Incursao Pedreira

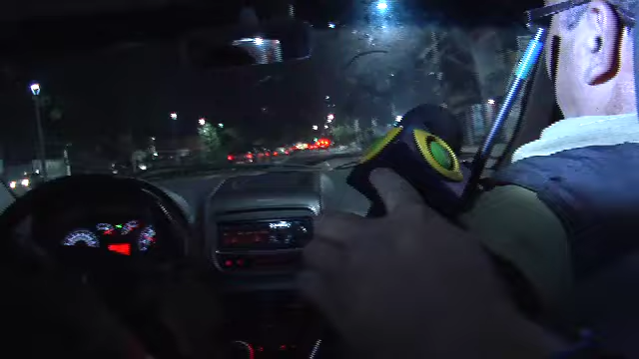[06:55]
As viaturas se deslocando para o local lá para fazer a
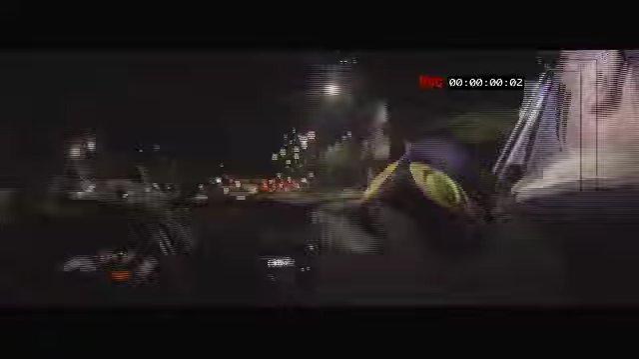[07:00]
averiguação. Aqui, vamos lá, vamos lá. Bora desmarcar aqui.